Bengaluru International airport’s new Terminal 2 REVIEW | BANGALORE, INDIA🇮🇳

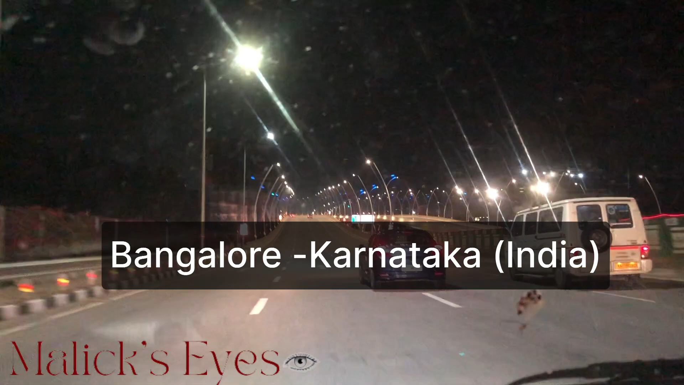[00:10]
know, I really enjoyed this Bangalore, guys. It's Europe vibes, American vibes, guys, as I told you.
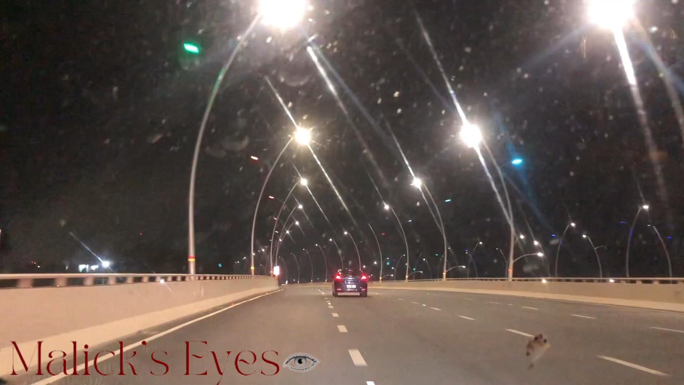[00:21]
You know, everything is beautiful. Look at the lights, look at the style, you know, look at the colors. Wow, guys, really amazing, you know. Please keep watching this video. I'm gonna take you guys to Terminal 2. It's a new place. Oh yeah, this flight is leaving, guys.
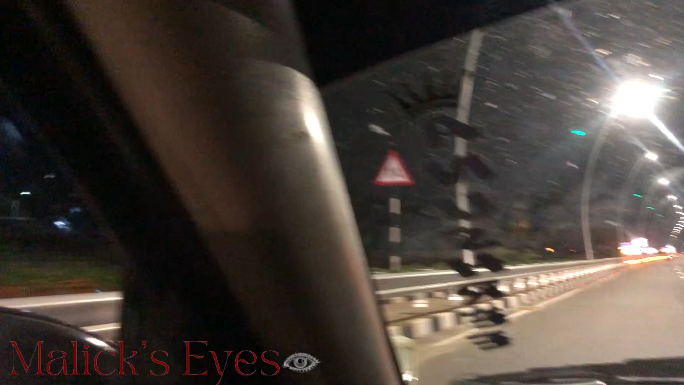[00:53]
Oh, airport name. Ah, yes. Oh, all right. So the airport took his name from this guy. You know, Gere, like fighter, king.
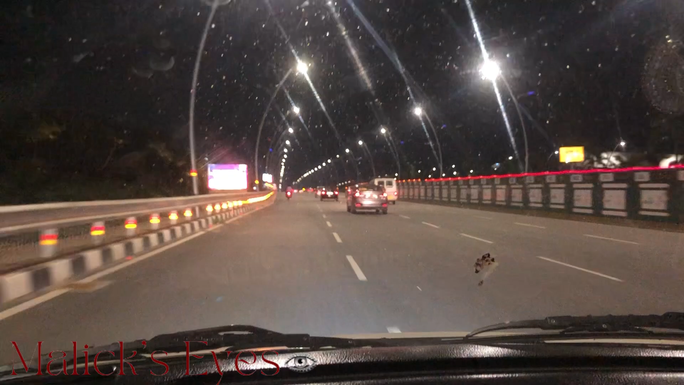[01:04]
King. Okay. Look at the road, guys.